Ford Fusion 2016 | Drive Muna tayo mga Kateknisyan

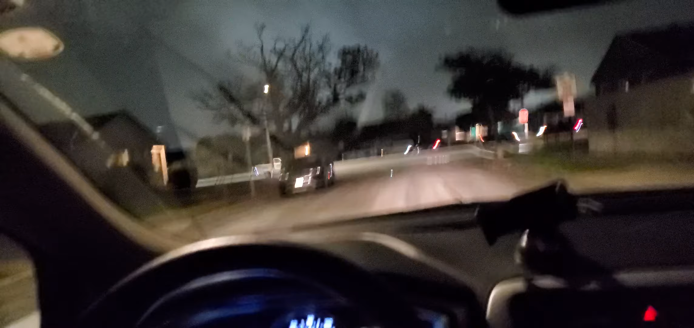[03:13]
Tsaka Ang kagandahan dito Ang malaki dadaanan dito So Kahit na
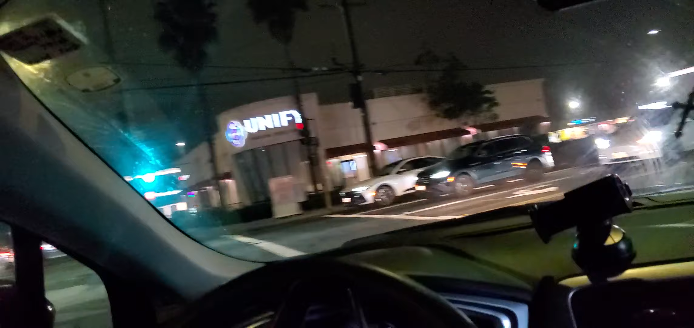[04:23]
Just nakikita nyo Dito ang Tag dito Ang traffic Sa US So
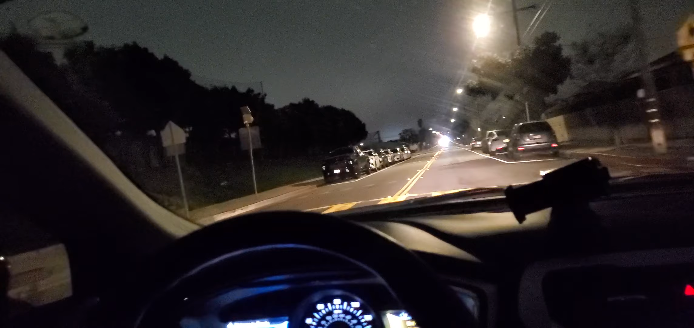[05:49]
bakit nauna ako parang kailangan clear muna guys yan pag ganyan ano yan make sure na mabagal ka dyan kasi di mo
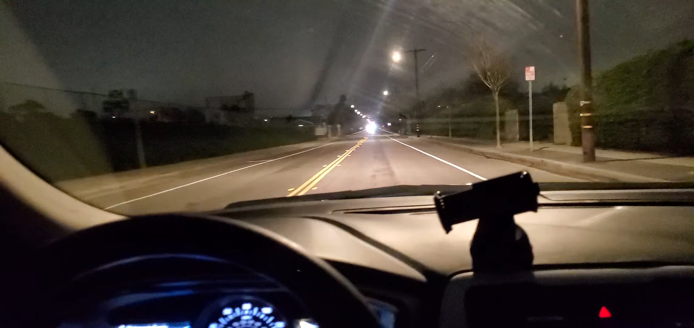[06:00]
alam baka biglang may tumawid kasi nagpa-flashing siya ibig sabihin may tatawid or ano siya guys pedestrian siya so ayan so at least nakita nyo lang yung dito guys sa amin so nakalagay kasi dyan sa speed nya ay kapag ka walang speed limit so ibig sabihin 25 miles per hour yan kapag ka may speed limit ibig sabihin
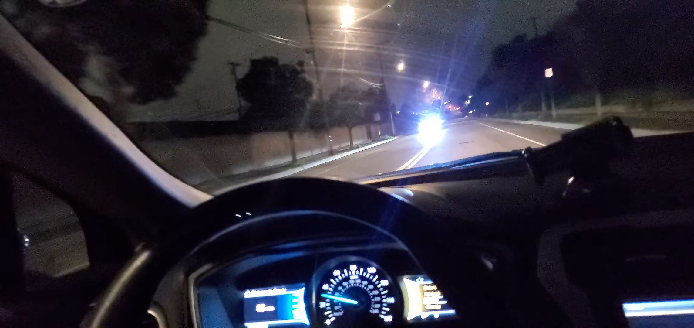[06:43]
tag dito walang nagda-drive sa both side so kailangan mag-stop ka pa din kasi nakalagay dun stop kailangan ng speed natin dito is 35 so kailangan nasa 35 yung speed dito na tayo pwede na yung lumiko kasi wala na mga na dyan guys wala siyang double yellow amin na solid yellow lane